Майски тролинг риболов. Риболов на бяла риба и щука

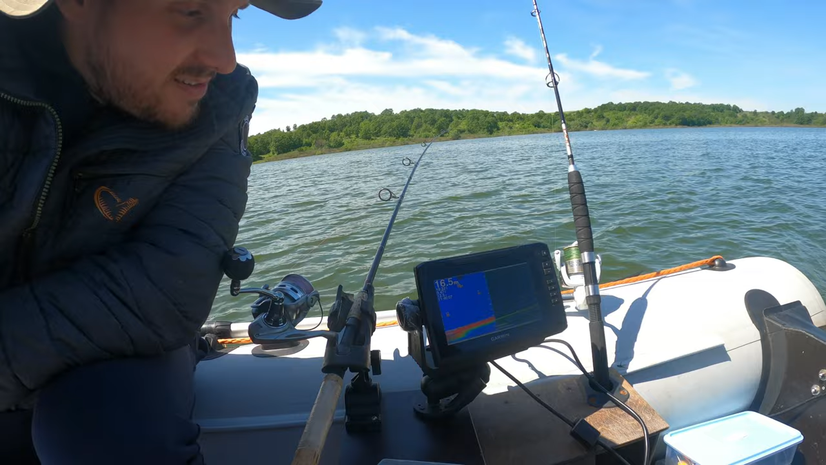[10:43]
Много готини работи има. Много хубаво се виждат нещата. Тук сега няма кой знае какво отдолу, но супер е положението. Много е добре. Има си всичко, което му трябва на човек.